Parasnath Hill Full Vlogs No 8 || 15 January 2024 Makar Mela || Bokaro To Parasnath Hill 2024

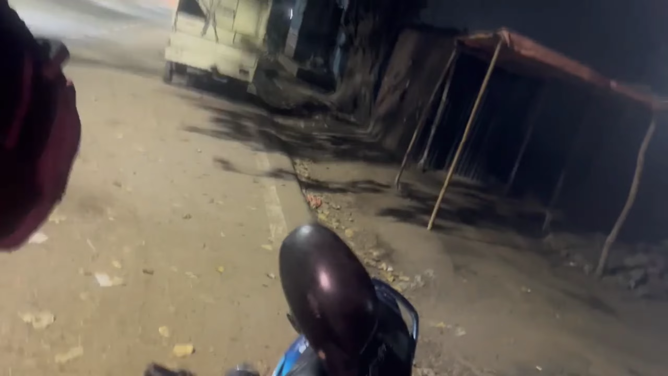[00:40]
से और फिलाल अभी हम लोग जा रहे हैं और यह देखिए अभी एक दो गाड़ी